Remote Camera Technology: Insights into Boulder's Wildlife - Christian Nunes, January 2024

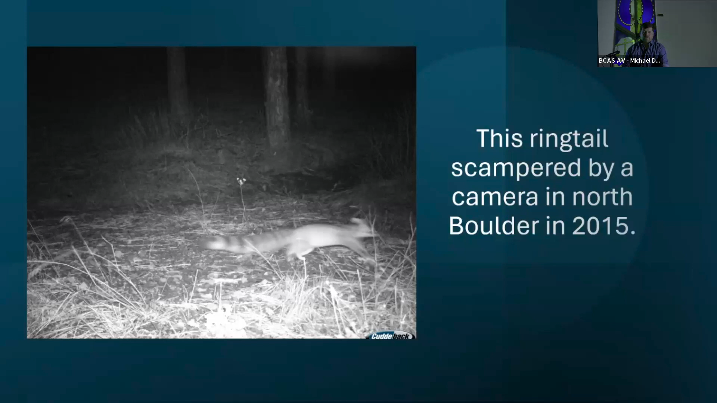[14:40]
A ringtail, folks know these as ringtail cats sometimes. Very secretive, low-density mammal that we do have in the Boulder area. We see them in the Flatirons occasionally, and if folks read in the newspaper yesterday, one was captured in Longmont in somebody's house, so they kind of got into their pantry, and that's quite strange, but they're one of these species that we know very little about. We're on the northern end of their range. They're more common in places like Arizona, but they do live in the Front Range, and so we see them in places like Mallory Cave.
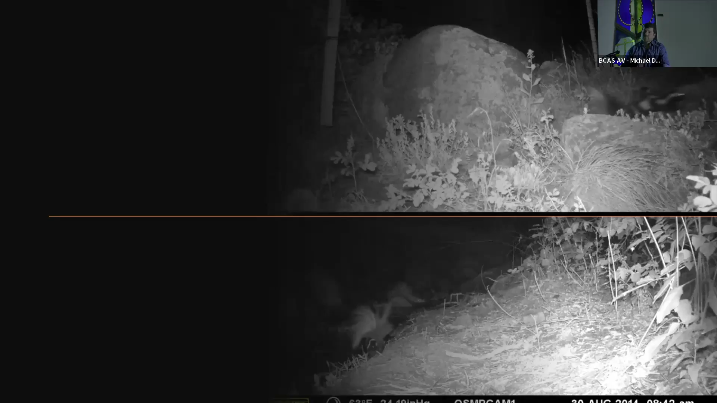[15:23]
Let's see, this, I apologize, this might be hard to see. Let's see, so these are Western spotted skunks. I'll use my pointer here for the audience, but there's one there. So they have a much different pattern of white on the black. And this one is down here in the corner, and they have a bit of a different tail pattern than our more common striped skunk. And if you look closely, you can also see the marbling, the white marbling on that one.
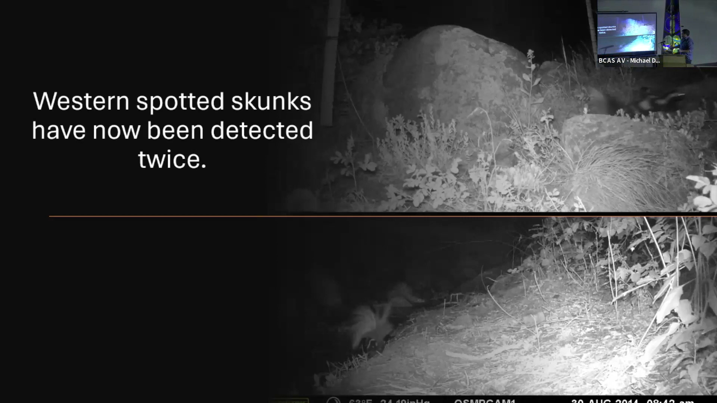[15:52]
That was in Gregory Canyon. Oops.
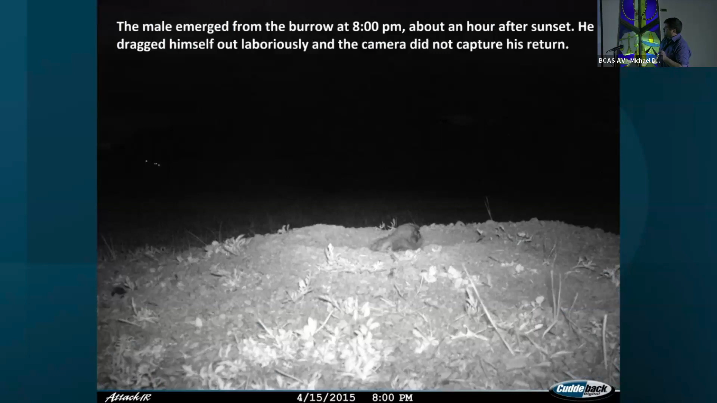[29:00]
And the strangest thing is at 8 o'clock that night, he came out of the burrow in the dark of night. And very sadly crawled away.
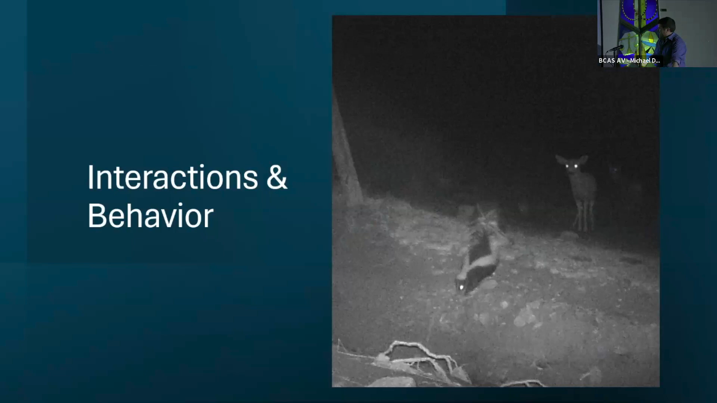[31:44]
So, you know, you have this camera out there all the time, and then you get these fascinating interactions of different species you don't really expect to be hanging out together. Nice grainy photo of a striped skunk, or more common skunk, and some mule deer.
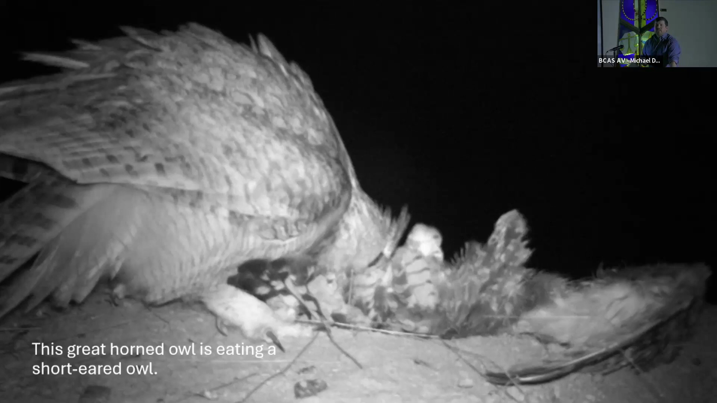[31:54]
This is a great horned owl, and I don't expect anybody to be able to tell exactly what that other species is that it's eating, but I will tell you it's a short-eared owl, which is a very rare species in our grasslands. And unfortunately, I presume the great horned owl predated the short-eared owl and ate it right in front of the camera. And when I checked the camera, I found the remains and could identify it by the wing. And we know that great horned owls are other owl predators.
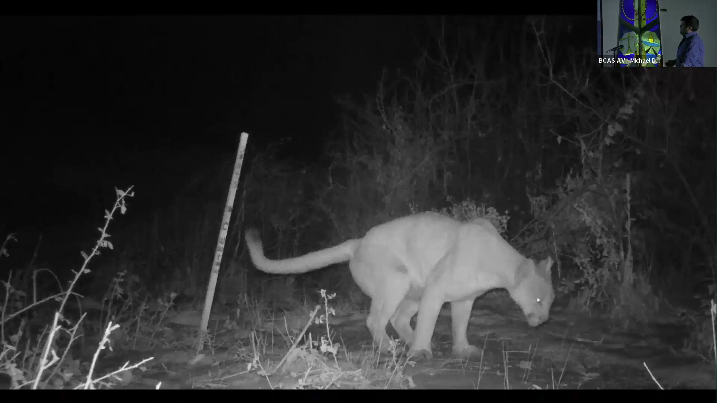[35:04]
Tell there that mountain lion was a marking of its scent.
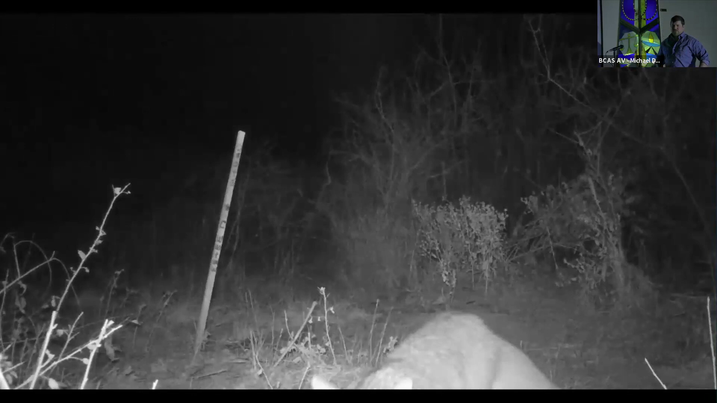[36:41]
the world of the animals is not just sight and sound. It's really, they have a whole entire world of scent that they're keyed in on, and they know their neighbors. They know that lion's been there. They're all looking around and a little bit scared. Yeah, you have a question? This is a family group. So yeah, there's a gray foxes, so are kind of smaller, less common than our red foxes. But this is a family group, and we'll see a little bit more of them.
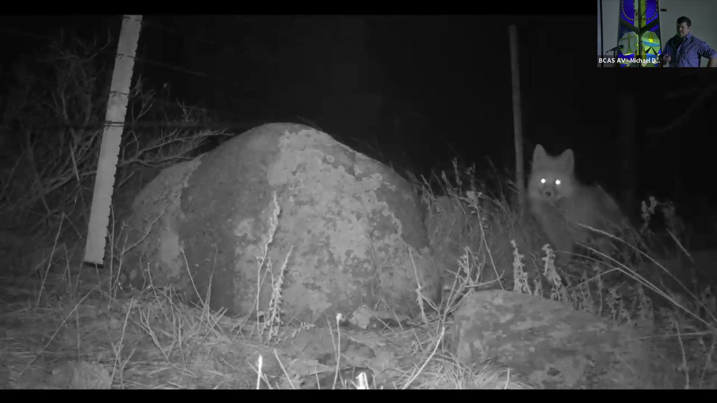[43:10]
I have no idea what time it is. Good? Yeah. It's 8:00. Okay. This is going to be 10 minutes long. Is that okay? Perfect. All right. All right. Here we go. This is the finale. Christian, do you have any comments? Sure. I wasn't sure if that was appropriate. Yep. Yeah. So this is, absolutely. I'd be happy to. I wasn't sure what would be appropriate. Here, I'll kind of go back. Yeah, let me start. So this is a red fox.
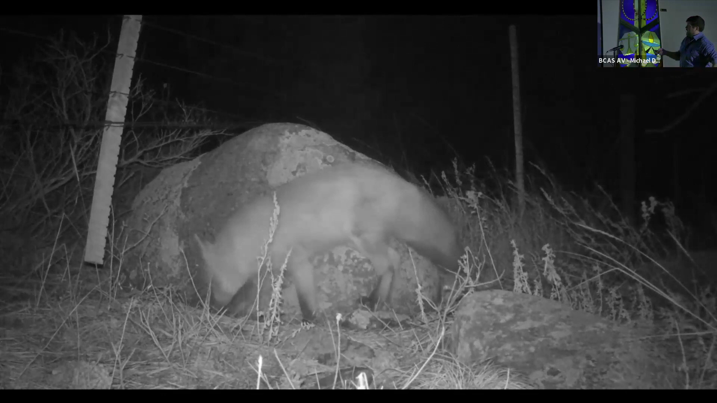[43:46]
Fluffy tail with a white tip.
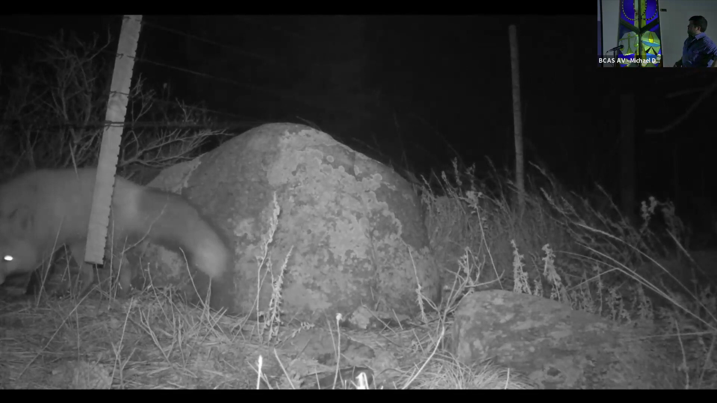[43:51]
And I put the cameras in places like this where you can see that boulder is lifting up the fence. So animals, it's a natural corridor where they can get under the fence.
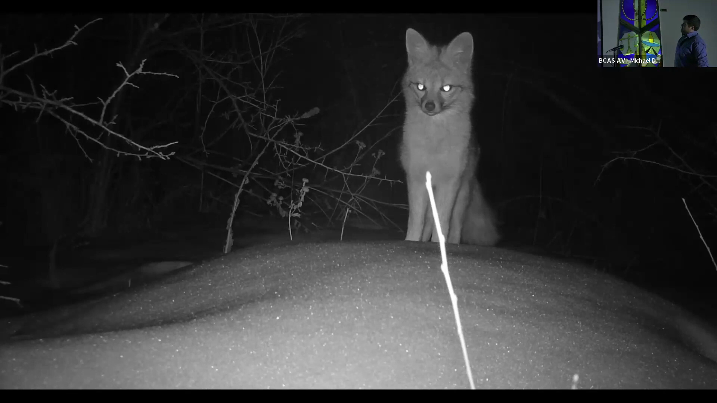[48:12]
Petite little things. Gray foxes are known as being able to climb trees, unlike other canids.
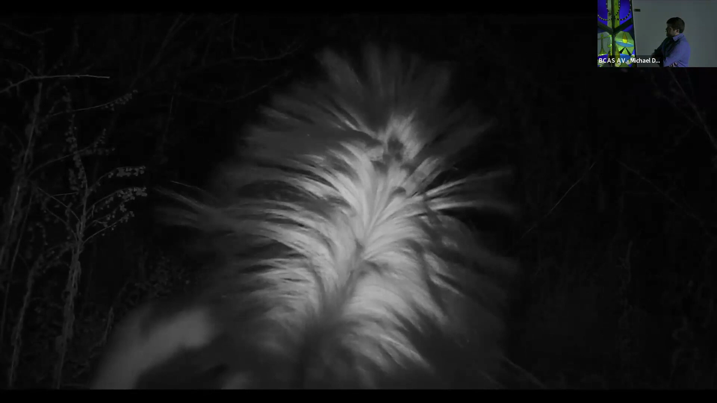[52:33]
and they released their animals at some point when they went bankrupt. And so a lot of our mink in Boulder have white.
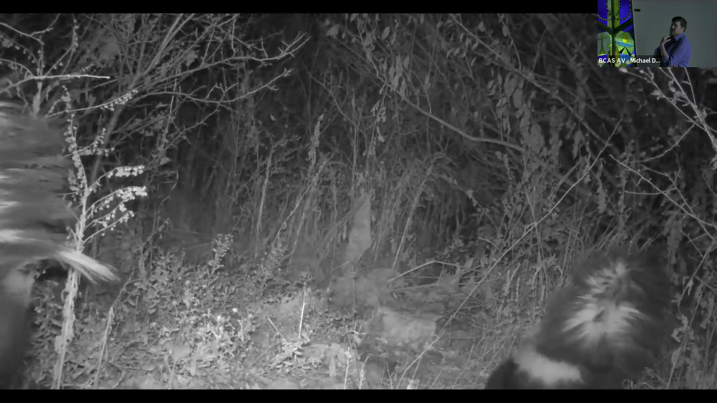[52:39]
They're strangely colored. They have white feet or white chins. They're big. And I kind of wonder if they're maybe the ancestors of those released mink.